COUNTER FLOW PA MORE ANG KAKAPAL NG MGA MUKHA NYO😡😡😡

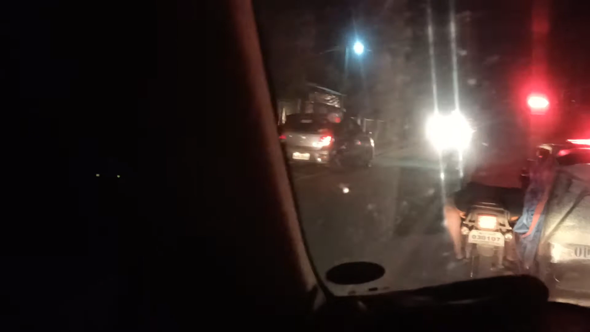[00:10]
Marami pa dun mga sir, no? Ang dami ayun, nag-bull-bull na sila dun. Ayun, no, kita niyo yun dun. 2-5 yung counterflow na yan, dapat paghuhulihin niyan eh.
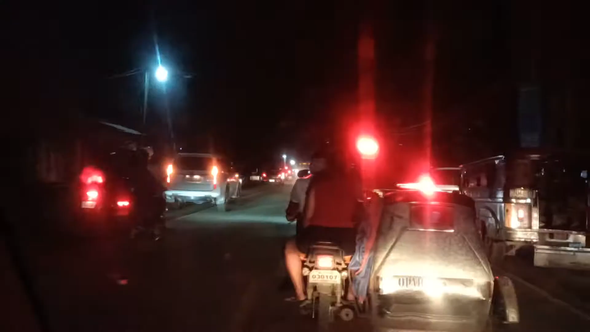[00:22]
Kami mga dito, mga pumipila na naghihintay kung kailan makakalusot. Pero kanina pa po kasi, ang dami nagka-counterflow eh, kaya nag-video na ako eh. Lalo, nandayong mabubusit sa traffic nito, Tagal oh. Dalawang oras, tatlong oras, anak ng tipaklong. Kanina pa kasi, ang dami yung nagka-counterflow eh.
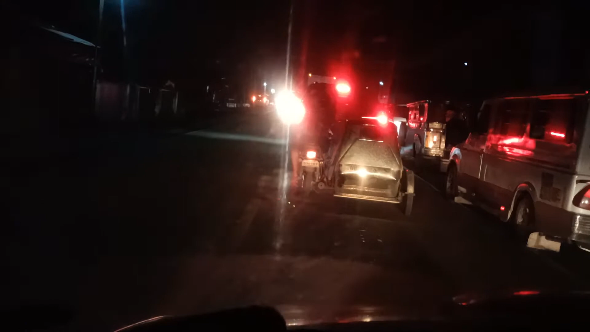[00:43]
Ayun, no, tinan mo, bumara na tuloy yung mga tracks dun. Kaya hindi mga suba yung papunta rito eh, nagka-counterflow sila eh.
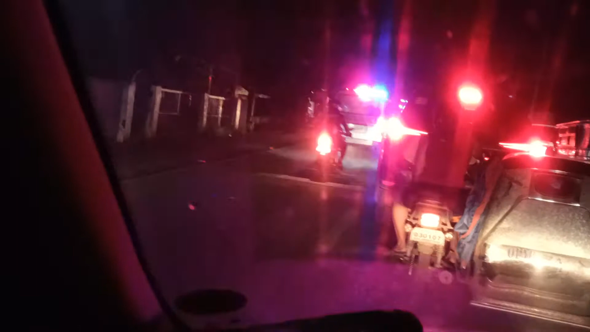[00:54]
Mas marami pa dun mga sir, nagka-counterflow sila. Ano, alas 7 na eh. Wala na mga enforcer.
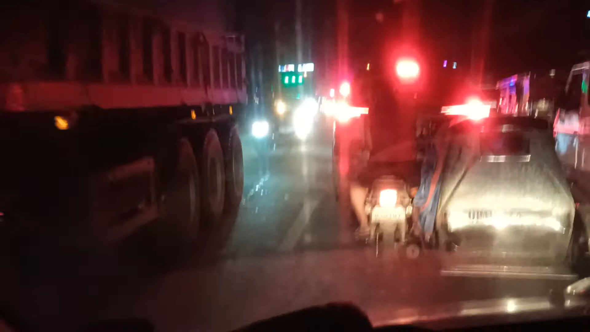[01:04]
Mawa naman yung mga nagsipila.
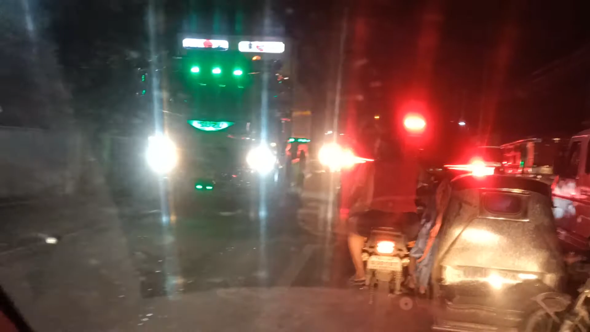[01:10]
Tapos, tala mo, kung makalusot sila dun, syempre, pagbibigyan na talaga sila dun, dahil ay, ah, hihirapin na rin. Abay, naunahan niya, naunahan pa talaga kami. Na talagang nga pumila ng napakatagal.
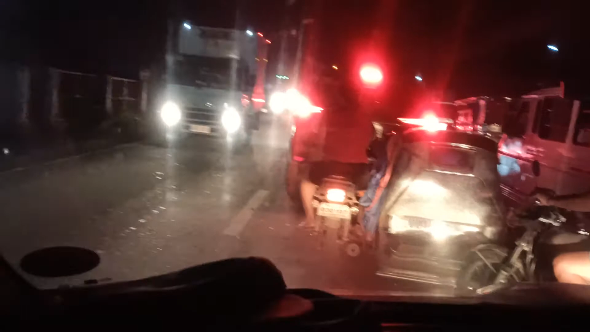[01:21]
Kasi mayroon ditong, ah, lusotan dyan eh. Alam ko, may tulay dito, bayaw eh, no? Yung ginagawa. Pero, yun, dalawang oras na yun, ah. O, isang oras kalahati yun na kami, nagpipila-pila na dito, ah, hindi pari kami nakakalusot. Tapos, kanina dun, ilan na yung mga, mga nag-counterflow. Look, eh, dami no, siguro mga 20 yun. Kung 2.5 yun, nakaw, eh, di sana. Napakadaming nahuli. Nasaan na kayang mga enforcer. Nag-agay, yun, no?
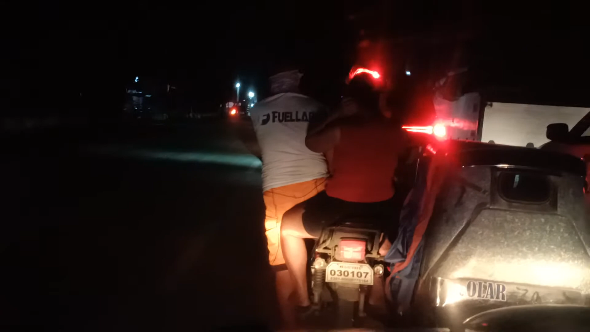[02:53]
Yan, yung mga ganito. Yan, o. Tinan mo, kakaganda ng mga sakyan na yan.
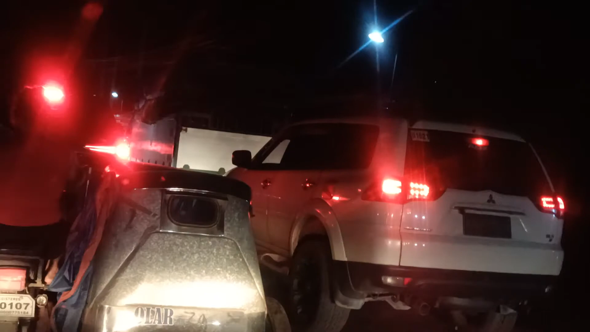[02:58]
Pero sumusunod sa patasin. Siyempre, nakakahiya naman sa mga, nagpipila-pila na yan. Ayun, kakaganda ng mga sakyan. Eh siguro, baka may pambayad yung, magka nahuli rin sila dun. So, yun lang. Cool lang tayo mga sir. Mga din gagayahin yung mga, anak ng tipaklong, ng mga nagka-counterflow na yan.